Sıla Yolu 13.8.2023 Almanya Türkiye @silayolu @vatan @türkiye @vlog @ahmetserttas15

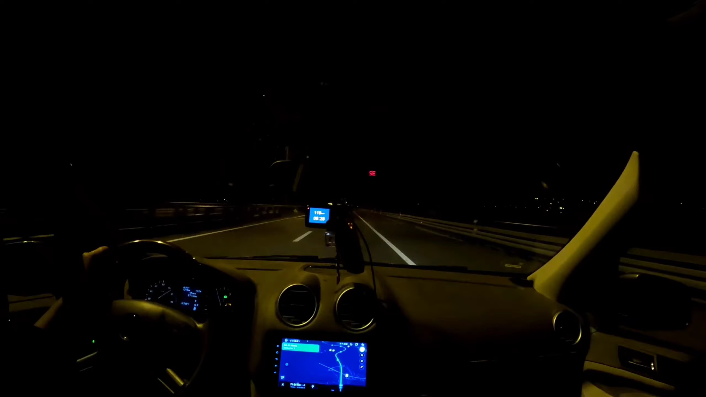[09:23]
Burasını gösteririm size. Belgrad da bu tarafta şu an. Ormanın içinden geçmemiz gerekiyor. Güzel, sakince. Güzel bu. Böyle de güzel bir şey. Bak. Hemen şurada bir şey direk var. Üzerinde lamba yanıyor. Orası şey.
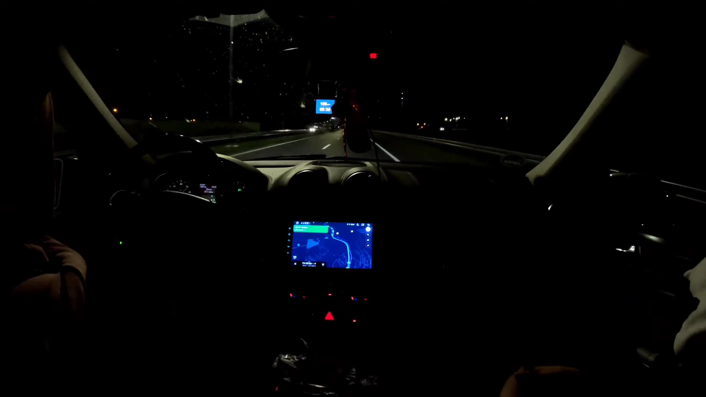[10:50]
Şu antenin orada, şu karşı tarafta yukarıda anten gözüküyor. Bayağı güzel olmuş. Haydi devam. Arkadaşlar benim gibi böyle çift şoförseniz, yani ehliyeti olan birisi varsa